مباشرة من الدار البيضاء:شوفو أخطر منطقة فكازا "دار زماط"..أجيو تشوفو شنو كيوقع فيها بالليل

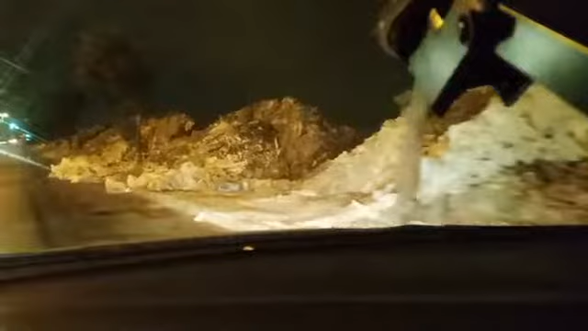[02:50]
تشوفوا هنا استبيق تشوف تبي هذو هما المداخل ديال هاد المنطقة هذه.